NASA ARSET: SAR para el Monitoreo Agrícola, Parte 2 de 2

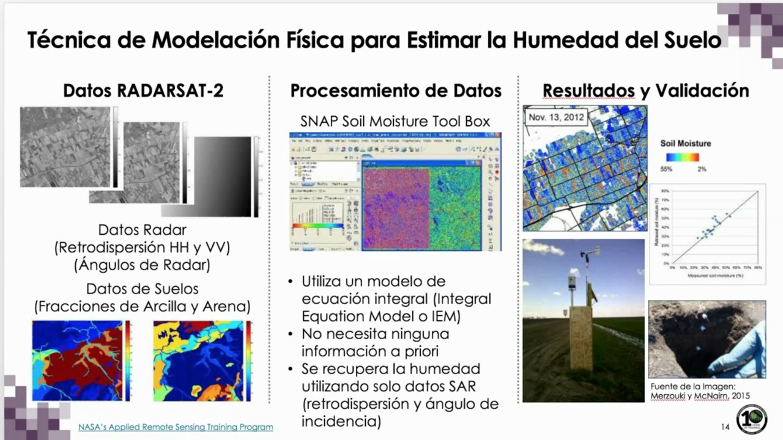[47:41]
cuadrática del RMS y la longitud de correlación de rugosidad para resolver estas tres incógnitas necesitamos al menos tres medidas de retrodispersión si tenemos dos imágenes adquiridas en diferentes ángulos de incidencia y polarizaciones HH y BB pueden usar el modelo IEM para mapear la humedad del suelo